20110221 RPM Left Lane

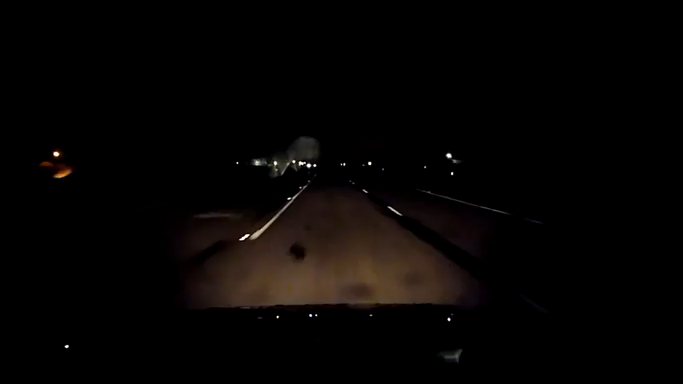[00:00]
What's up? Yeah, it's definitely black. Yeah, we got our equipment here, so it's good. February 21st, Monday, 7.35 p.m. Eastern Standard Time, left lane, 55 miles per hour, roads are black. Yeah, that's what I was going to say.